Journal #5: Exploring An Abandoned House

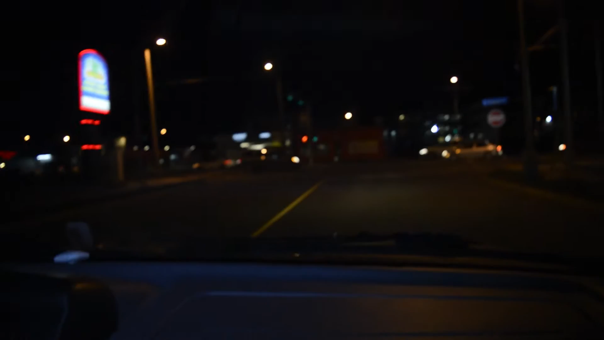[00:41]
Look at how kind of dark the sky is. It's almost like there's zero sun.